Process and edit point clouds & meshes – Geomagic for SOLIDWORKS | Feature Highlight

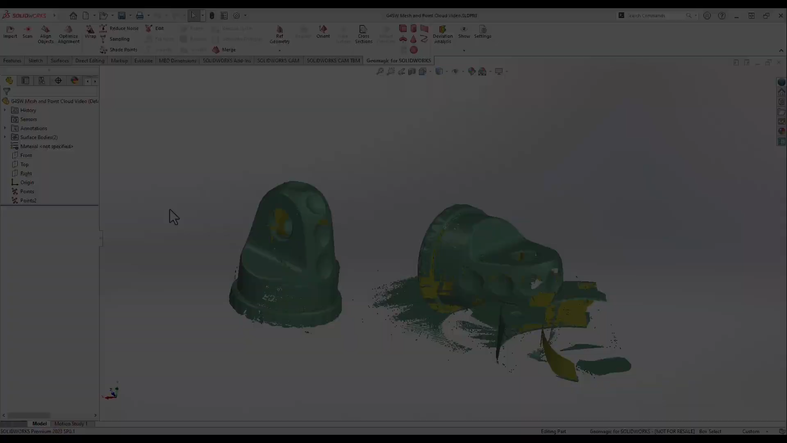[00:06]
The beginning of any scan-to-CAD workflow of course starts with creating and processing scan data. The Geomagic for SOLIDWORKS plugin has an excellent set of tools for processing different kinds of scan data into the mesh foundation needed for a successful reverse engineering project. It is worth noting that while not in the scope of this video, the Geomagic plugin even supports this workflow one step earlier in the process, with the ability to scan directly into the software using many industry standard scanning devices.
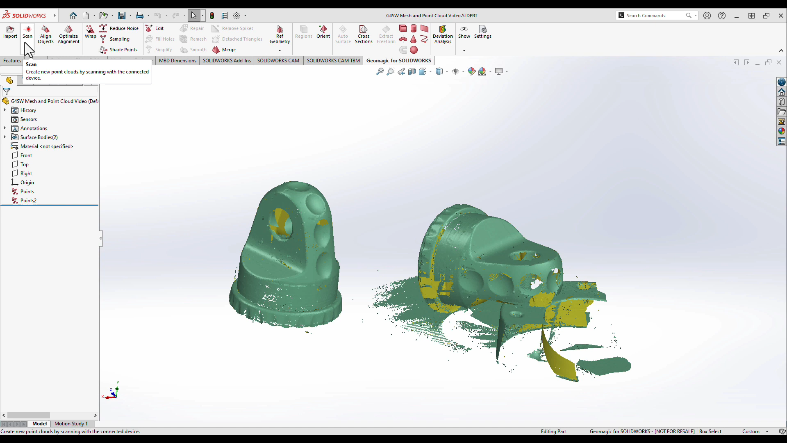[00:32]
The first step of the process is manual scan editing and cleanup.
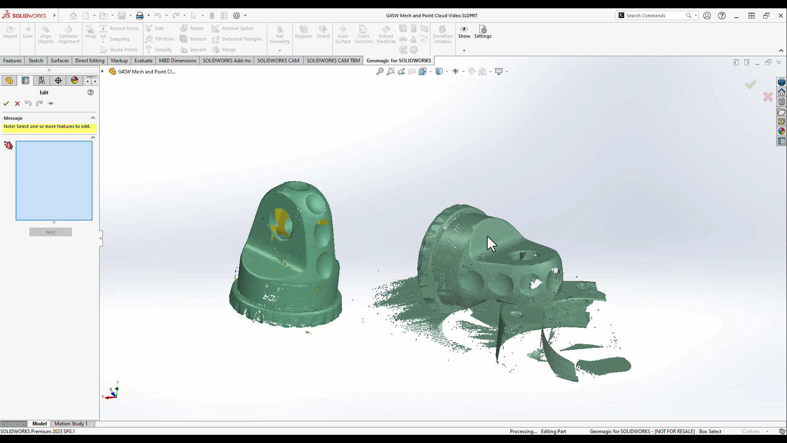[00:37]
Here are two point cloud-based scans that need to be cleaned and then merged.
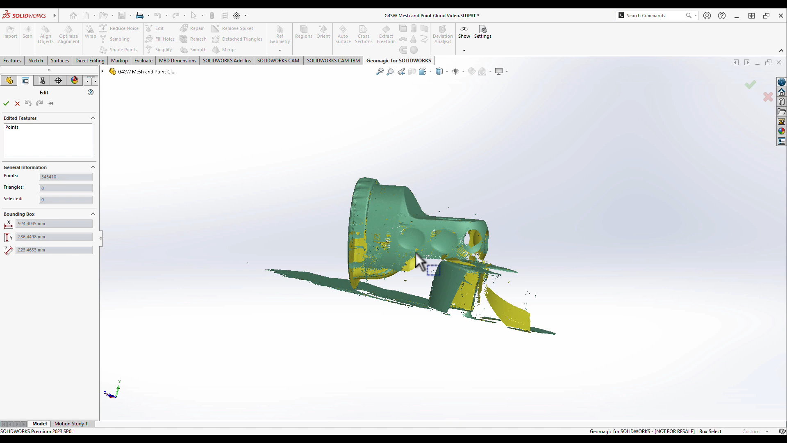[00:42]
Through the use of different scan data selection tools, such as the polyline, lasso, or paintbrush functions, the table geometry on these scans can quickly be removed. The select through and inverse selection tools are very handy as well when dealing with removing unwanted fixturing or table geometry collected during scan acquisition.
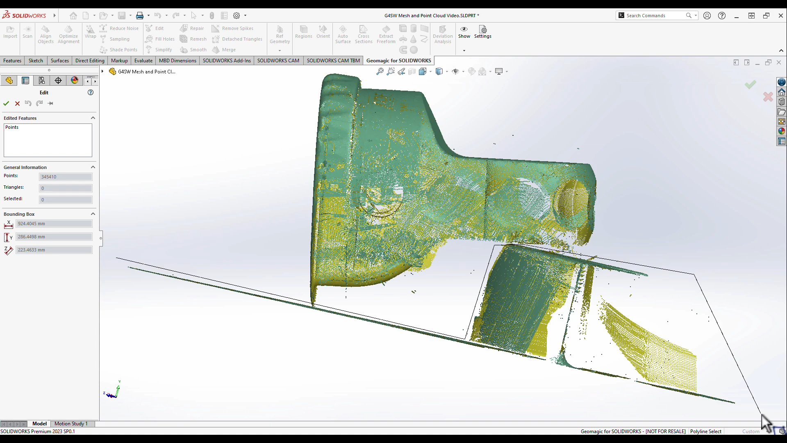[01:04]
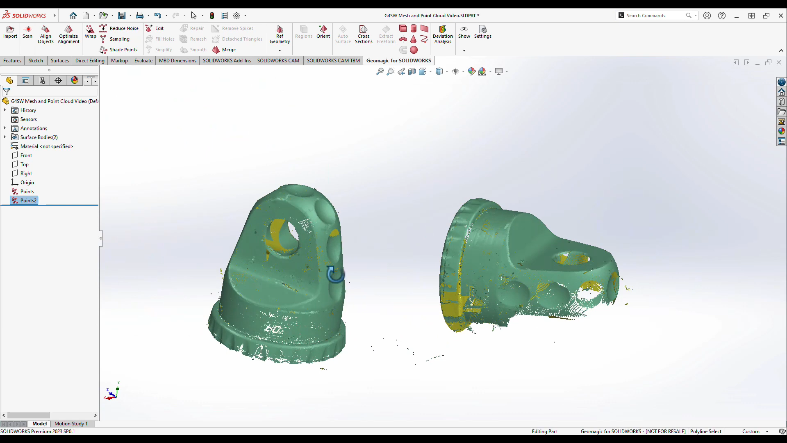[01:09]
Once the data is manually cleaned, the next operation needed for these point clouds is merging.
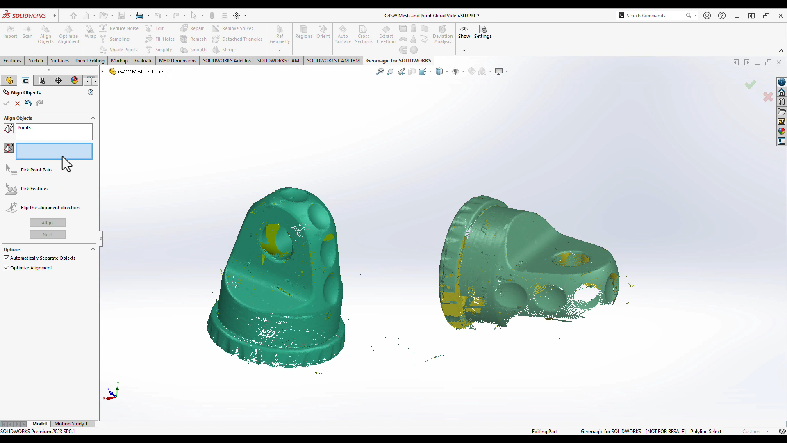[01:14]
Here, a manual point-pairing pre-alignment is used to set things up for a more robust surface best-fit algorithm.
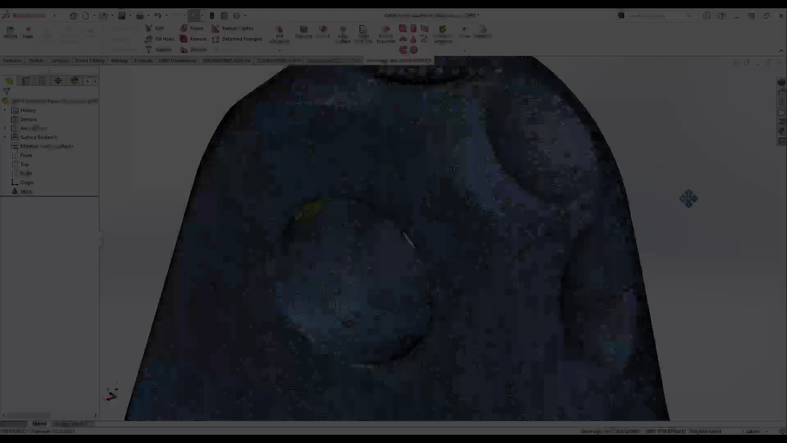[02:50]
The remesh tool is useful for remapping the entire mesh with cleaner, more uniform triangles.